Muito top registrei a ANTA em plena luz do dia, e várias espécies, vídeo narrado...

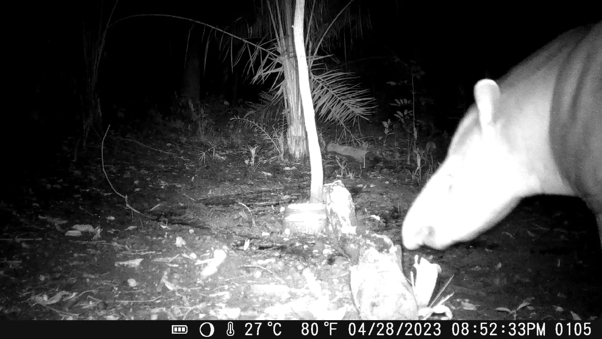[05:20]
Ele agora se retira, nesse mesmo dia pessoal, a noite aí, veio a fêmea, essa aí é uma fêmea que está grávida, ela está com a barriga enorme
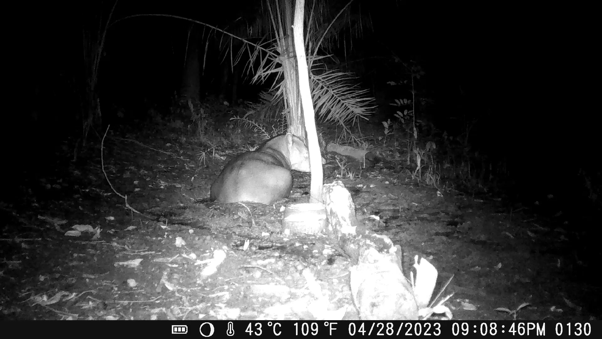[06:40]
Ela está bem à vontade A outra fêmea que anda no saleiro pessoal também aí, ela está parida com um filhote macho
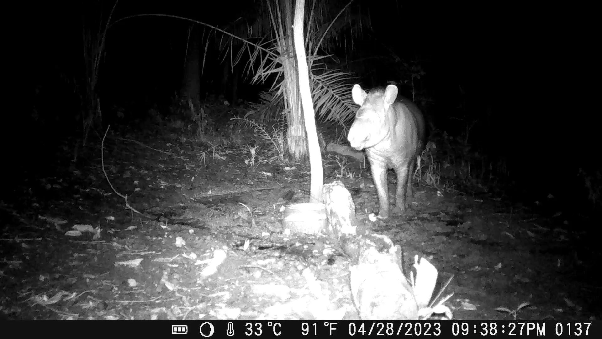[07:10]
Vejam só como é que eles gostam de beber água com sal, com a lama E os sais minerais que ajudam na digestão Os animais gostam muito Agora ela se retira
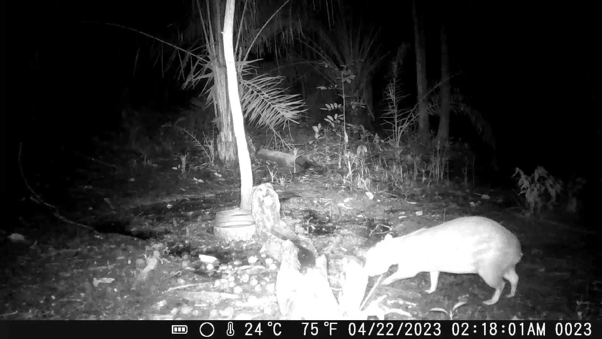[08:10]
Nesse momento aparece uma paca macho Esse ali é um macho Ele é conhecido pessoal, que ele tem uma ponta da orelha esquerda cortada Ele se retira agora Vejam pessoal, lá atrás passou uma paca na maior velocidade Ela se assustou de algo aí